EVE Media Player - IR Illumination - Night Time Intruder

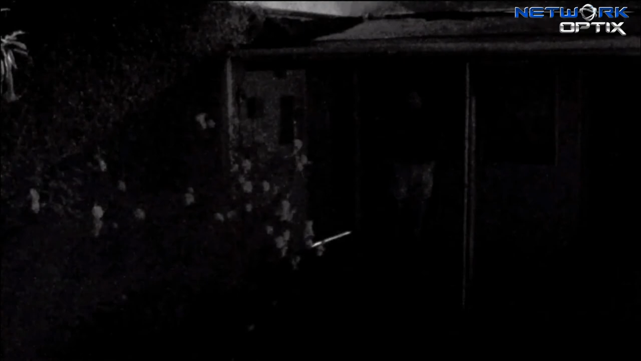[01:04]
you can still return an image of a person. You see a flash that just happened there at the top of the screen and that person comes walking by. In this case, that person would be me.
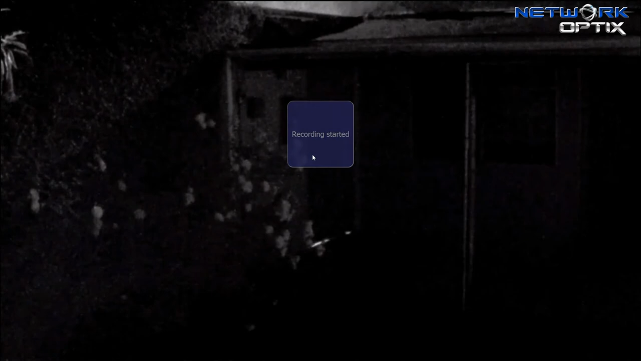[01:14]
Now, as we move on to the next video, using an infrared illuminator from Illuminar, this one,
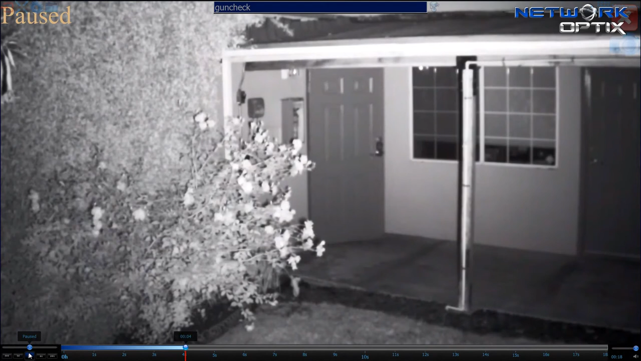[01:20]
their IR 148 A30 PoE series, a terrific IR illuminator in the 850 nanometer range, has a 100-foot, a little bit plus that actually, maximum range, can do 10 degree, 30 degree, 60 degree, 100 degree, and 120 degree field of view on it. As I mentioned, an infrared 15 nanometer, it's IP67 indoor-outdoor weatherproof and comes with a five-year warranty on it. Let me go ahead and reset it back at the beginning and in that same 1080p video with the proper illumination from the Illuminar IR illuminator,
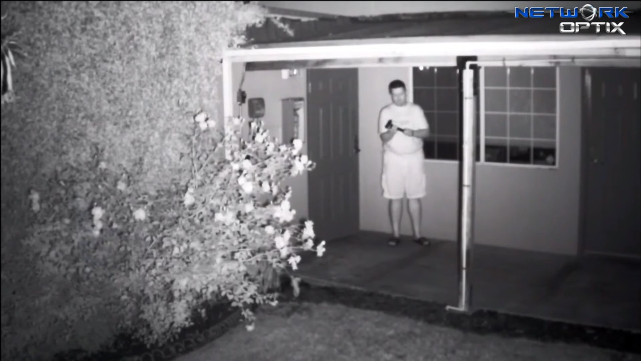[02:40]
And in this case, it is not a keychain, and it is not me engaging the keys of my car and setting my alarm lock. In fact, let's take a look back at it here, pause it, let's scroll seamlessly back through the H.264, and let's go ahead and zoom in a little bit on that one, start playing it again, frame backwards here,
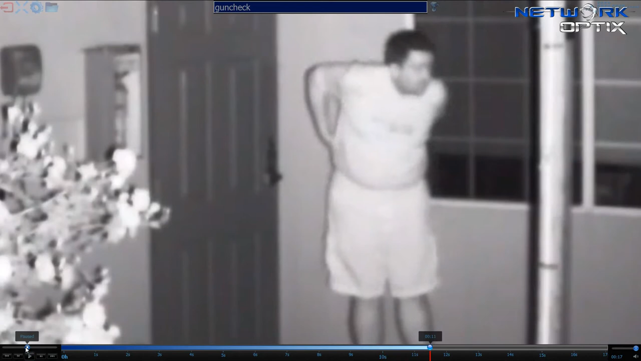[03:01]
not quite a set of keys. Let that one through. As you can see, the difference in all four of the videos and the story that they tell makes quite a difference when you're showing this type of surveillance technology to various people who need it for protecting their property,